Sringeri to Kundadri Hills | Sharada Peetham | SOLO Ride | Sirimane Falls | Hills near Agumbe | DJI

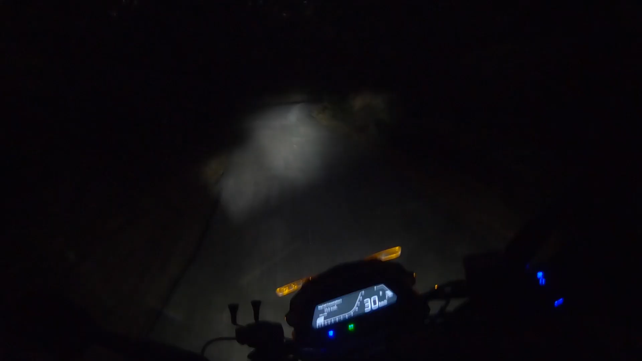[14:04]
So after witnessing an amazing sunset, I'm now headed to Agumbe Dodamane.
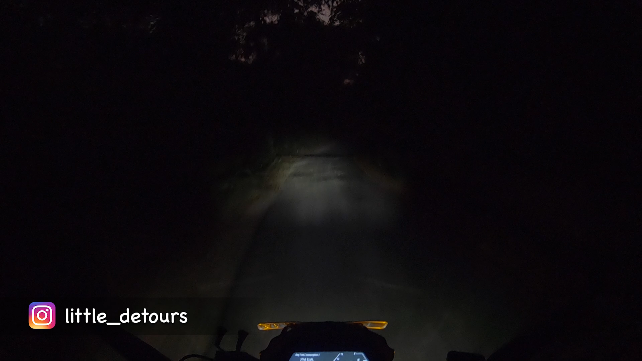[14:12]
These are the interior village roads, so it would take me a while to reach the highway. So until then, I'm just hoping no animal pops in front of me.